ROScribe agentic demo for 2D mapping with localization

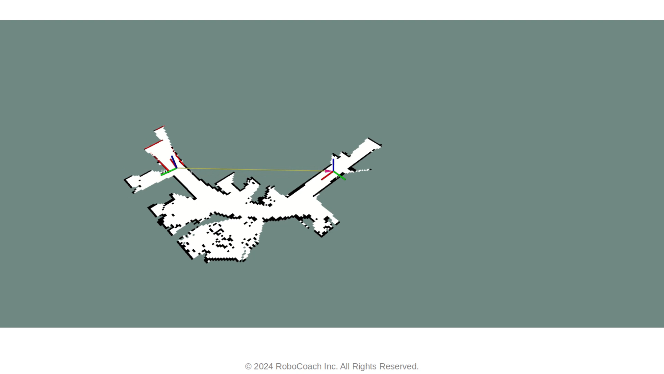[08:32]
So it can read the LiDAR data and also perform a 2D slam, which means using LiDAR scan matching for localization and occupancy grid mapping for environment representation. So that's it, everyone. Thank you for watching my presentation. Hopefully you will have a nice time working with Roscribe and let us know